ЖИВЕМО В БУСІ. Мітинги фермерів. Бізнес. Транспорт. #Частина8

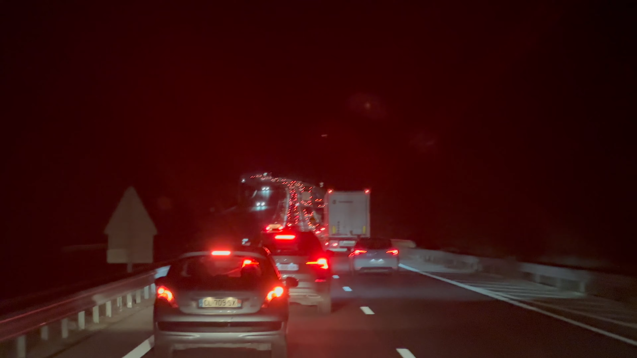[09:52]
От такі бувають пробки Франції. 50 кілометрів, які можна проїхати. Ну, не за півгодини. Ми проїжджаємо за годину. От так.